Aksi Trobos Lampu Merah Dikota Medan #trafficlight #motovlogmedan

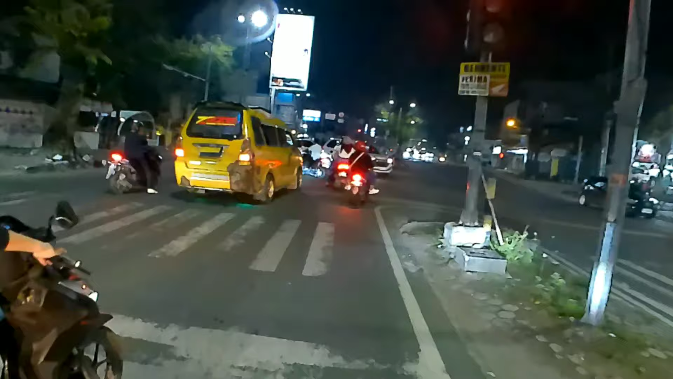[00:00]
Kita nggak usah offset. Nanti kalau offset kita nggak bisa buat konten, coy. Tabrakkan aja, Om. Kalau nggak mau minggir.
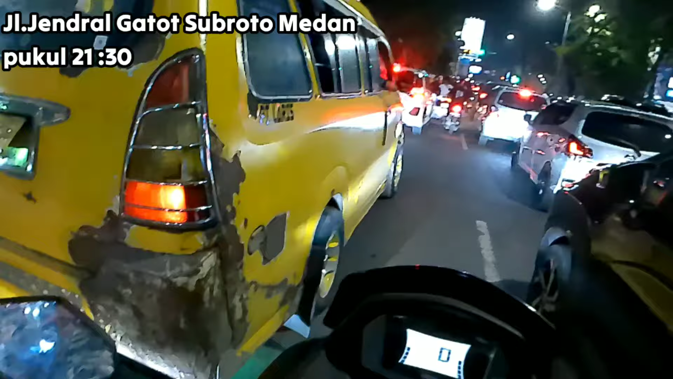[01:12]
Oke, hijau. Yuk, kita gaskan lagi. Ya, ini apa-apa, lampu merah kampret ini.
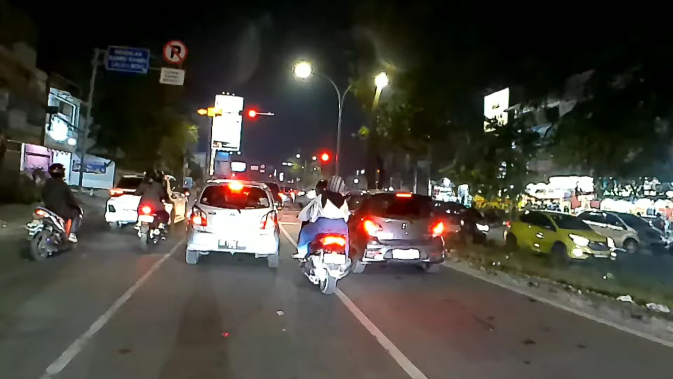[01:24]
Kenapa lampu merah cuma 1 menit aja? Ini memang kampret.
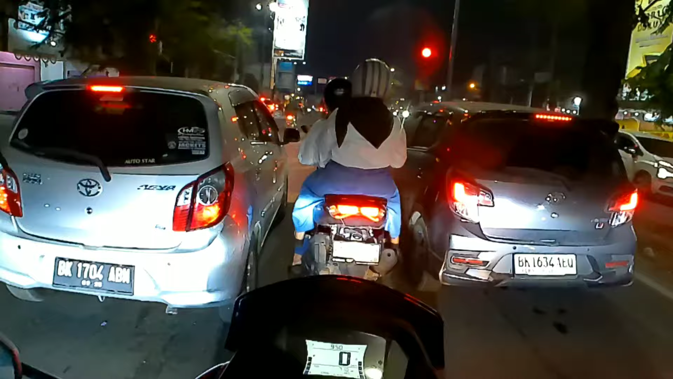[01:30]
Bisa gak lewat itu gak? Keretanya lewat kayaknya orangnya enggak. Besar orangnya daripada motornya itu. Kita gak usah offset. Nanti kalau offset kita gak bisa buat konten, coy. Tabrakkan aja, Om. Kalau gak mau minggir.
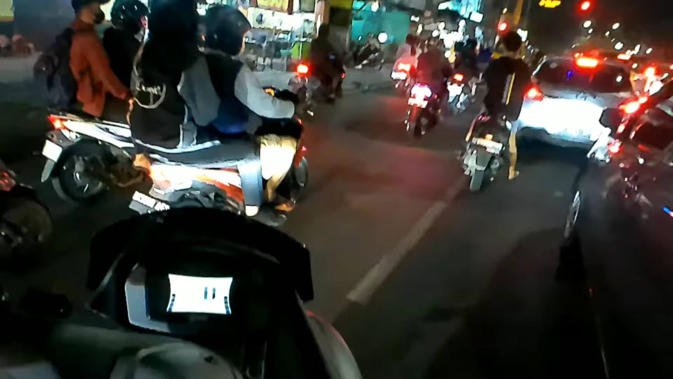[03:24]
Lawannya agak jauh masalahnya. Pak Nmax nih. Wow. Oke, bisa ke depan. Jadi kita bisa dapat view yang bagus lagi untuk cari bahan nih. Untuk video shot lumayan, cuy.
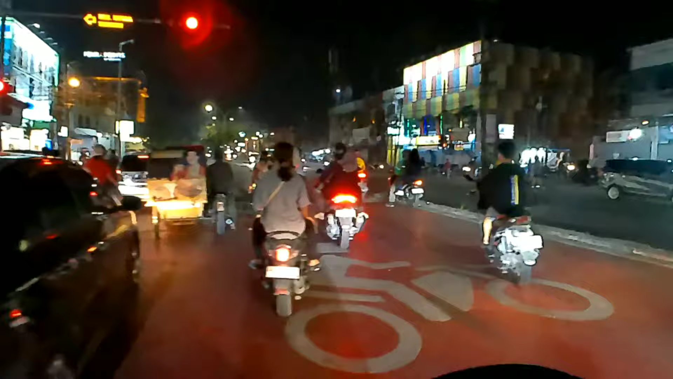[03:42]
Gitu, nempel banget. Biasa banyak kampret-kampret yang suka terobos lampu merah sih.